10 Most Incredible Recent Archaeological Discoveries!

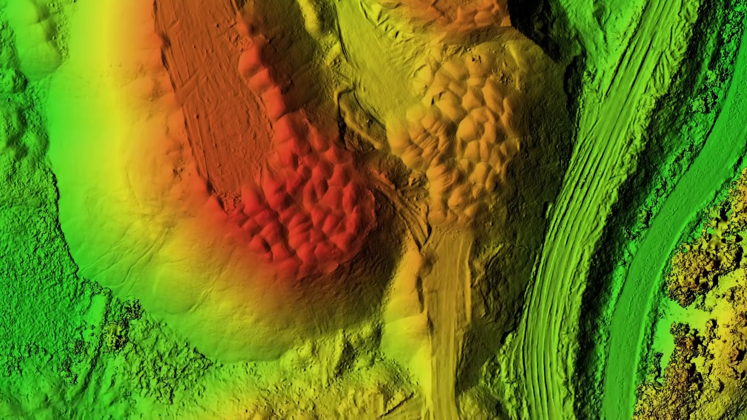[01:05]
They say the right angles identified in the scans are not something seen in nature or in any geological formation.